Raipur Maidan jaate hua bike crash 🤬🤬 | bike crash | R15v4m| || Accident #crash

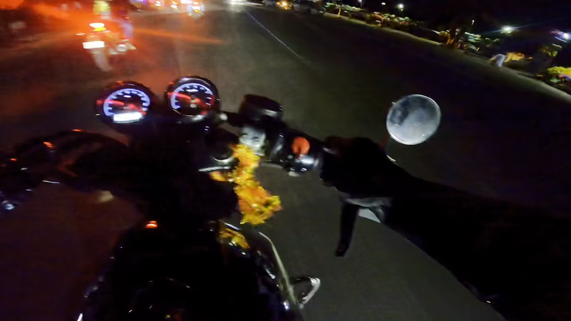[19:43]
आगे वापस अभी आ गए हम फगवाड़ा,
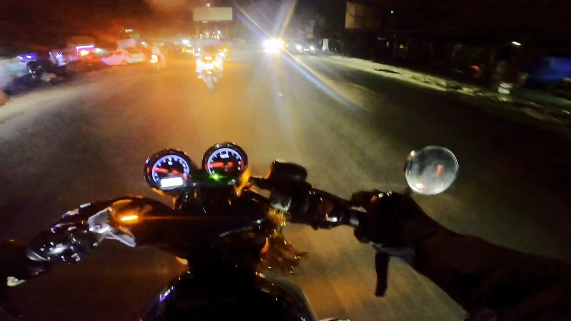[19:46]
एंड जो आपको सुबह दिखाया था हम इस साइड से आए थे,